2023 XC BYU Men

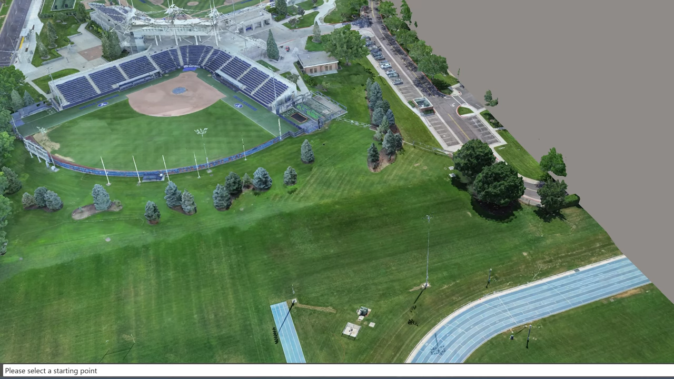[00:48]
Just climb that hill. Let's go ahead and look at a 3D
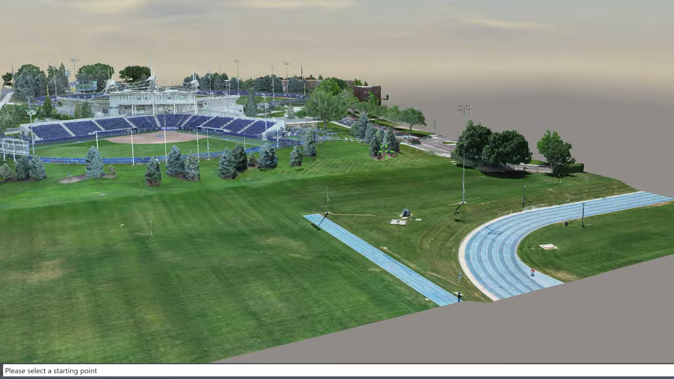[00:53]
representation of the field and the course taken by drone and then reconstructed into this three-dimensional surface.
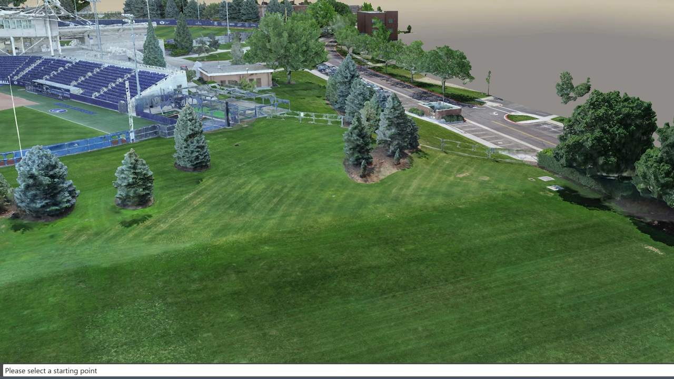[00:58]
We can see if we take a measurement here, it's about a 4 meter or about a 11 foot, 3.75 meter gain.